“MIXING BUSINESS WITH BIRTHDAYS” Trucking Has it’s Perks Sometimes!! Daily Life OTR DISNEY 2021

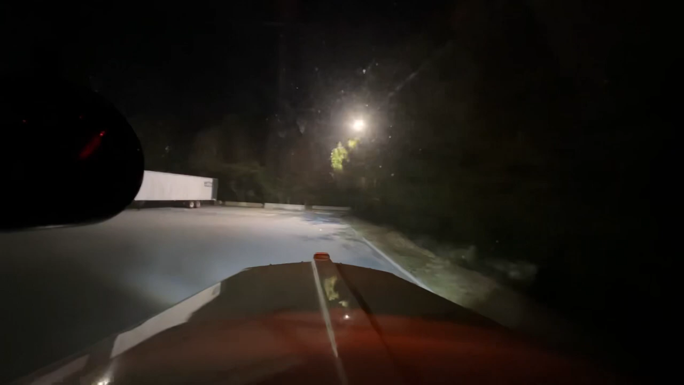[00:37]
So I don't know if you guys heard that, but the guy that was just leaving, his load got canceled.
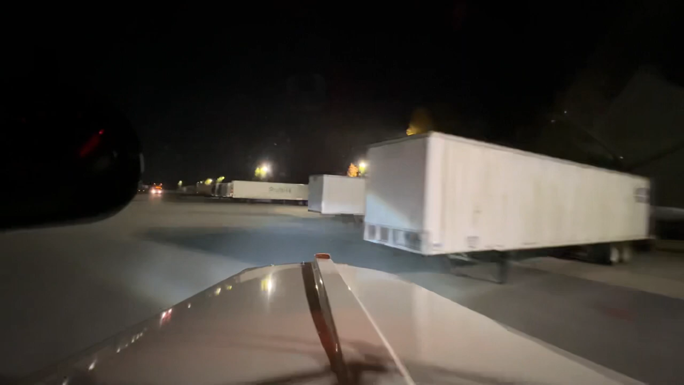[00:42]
He said it was an Amazon load, so he wasn't too worried about it. Just going to Jefferson, which is 50, 60 miles from here. We are praying ours is not canceled. I haven't been here in probably... What stuff where? That's a road that we're on. It's asphalt. See the darker asphalt? The black spots? That's where they've repaired it. So where there's a big hole, they put some more down. Yeah. Yeah. A lot of places they repaired.
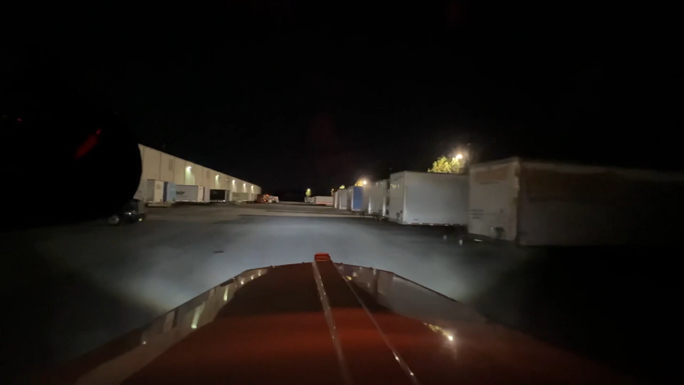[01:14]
It does look like rectangles, yeah. So we check in right here to the left. And typically they make you park over here to the right. So we'll do that. Walk on in there. There we go. Find a nice spot right there. Pray that our load's not canceled. That would be nice if we still had a load. Real nice.